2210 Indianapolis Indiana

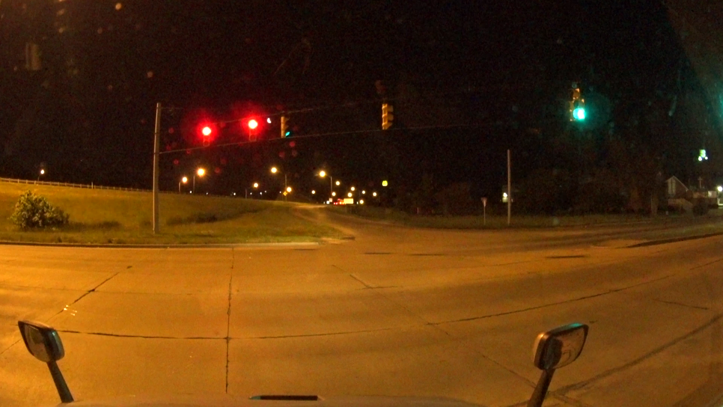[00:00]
Hey everybody, Johnny B. Good here. Good morning, greetings from Indianapolis, Indiana. We're only about 2.3 miles to our
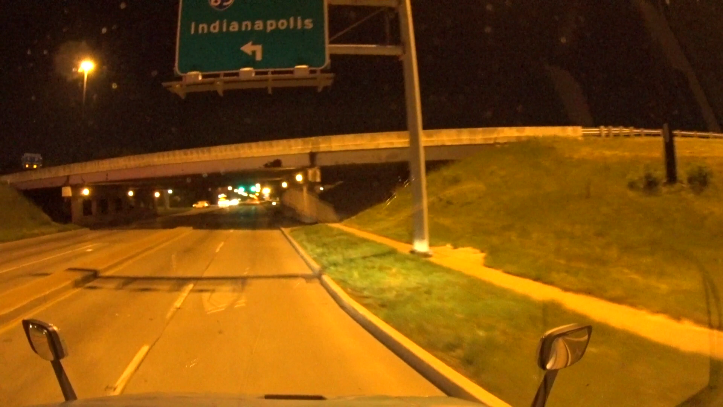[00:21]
delivery. This place is kind of familiar. I think I've been to this place before.
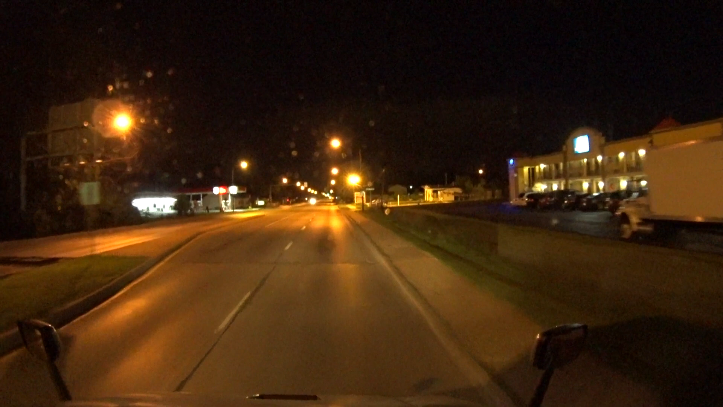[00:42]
If I'm not mistaken, they'll be on the right side of the road. I tell you what, I'm ready to go to bed. Quite surprised I made it over here.